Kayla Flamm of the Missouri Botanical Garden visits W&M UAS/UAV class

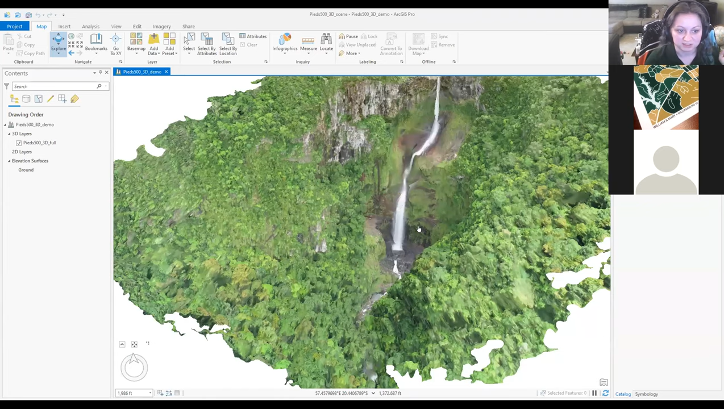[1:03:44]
So to get to the bottom you'd have to go a totally different way And I hear it's a really long and arduous hike But I still really want to go see that cave Or what looks like a cave Maybe I'll get to go back and fly my drone there again I don't know But um